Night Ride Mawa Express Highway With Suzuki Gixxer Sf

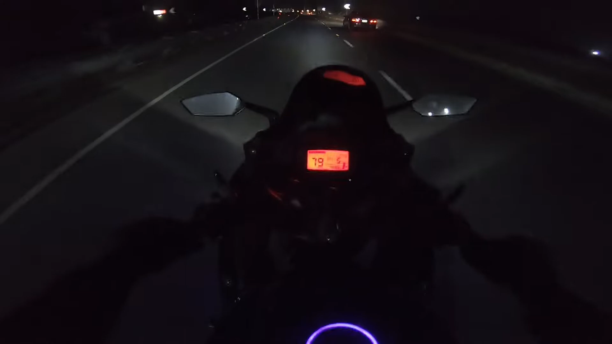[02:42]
There's no crowd, there's a lot of people So, the bike is getting hit, 80, 50 At that time, the bike is getting speed There's a lot of people in here The vehicle was on the right side of the car The vehicle